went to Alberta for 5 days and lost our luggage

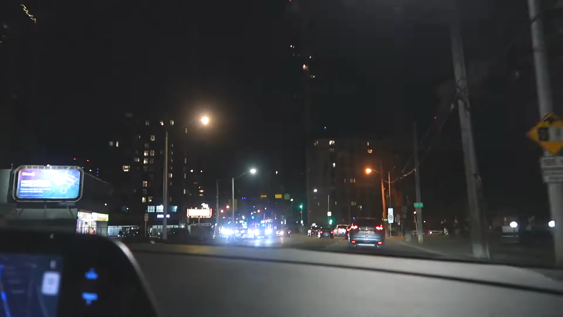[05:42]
Yeah, it looks like Scarborough. This is downtown Edmonton. Wow! Yeah. Because of the Maple Leafs!
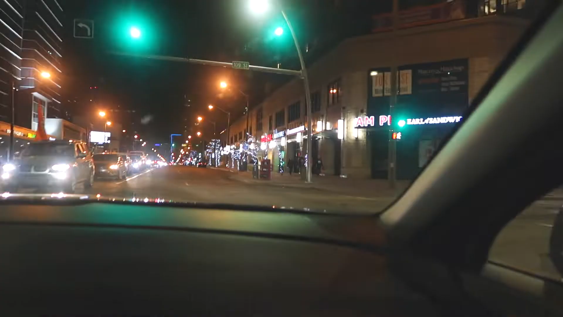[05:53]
Toronto Maple Leafs! Oh my god! Shout it out! Toronto Maple Leafs! Toronto Maple Leafs! Toronto Maple Leafs! Open the window! Oh my god, we gotta go! Maple Leafs! Do that!